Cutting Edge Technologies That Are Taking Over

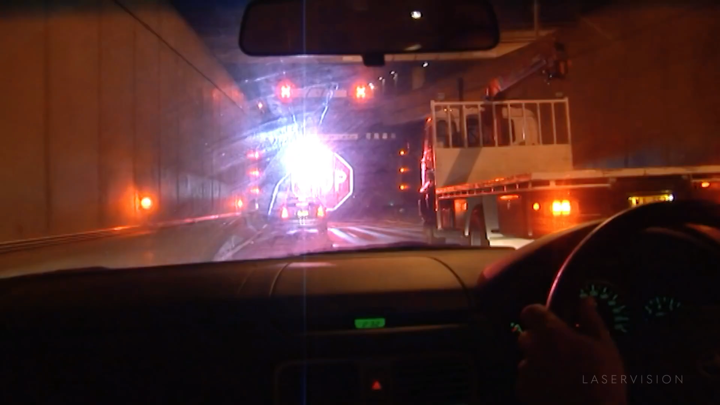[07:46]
Water Project Stop Sign This is a pretty cool traffic safety technology called a soft stop barrier system.